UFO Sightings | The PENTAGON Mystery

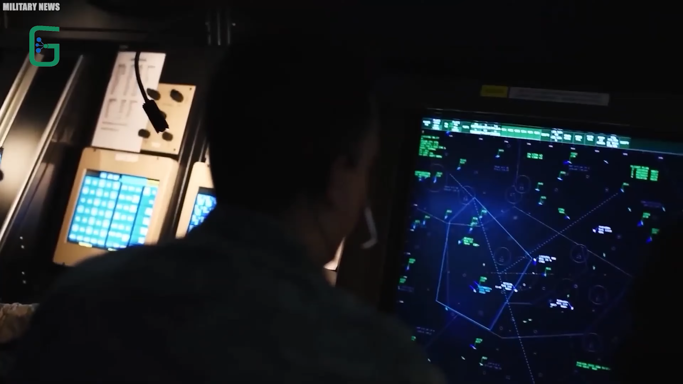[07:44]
These radars also help merge diverse indications into a display that can be easily interpreted, giving the pilots ample reaction time and 100% efficiency.